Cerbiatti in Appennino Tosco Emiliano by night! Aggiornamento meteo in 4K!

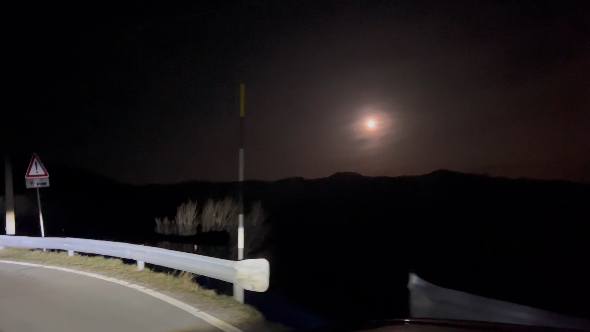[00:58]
abbiamo preso tre cerbiati sotto all'altezza di chiozza piccolini tra l'altro
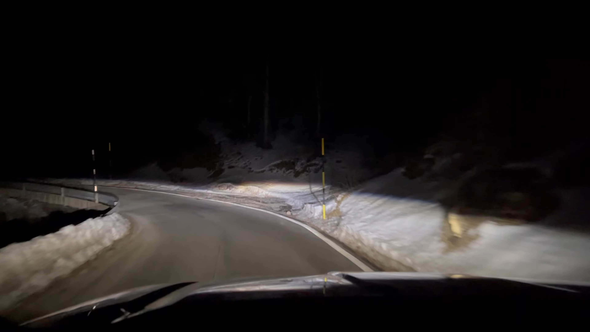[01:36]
qui c'è vento forte tra l'altro
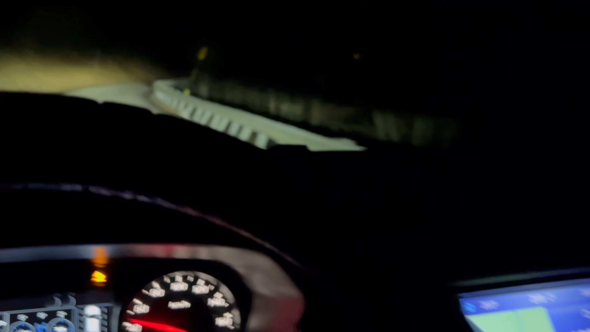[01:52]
meno due gradi siamo in cima al trenale siamo entrati in provincia di modena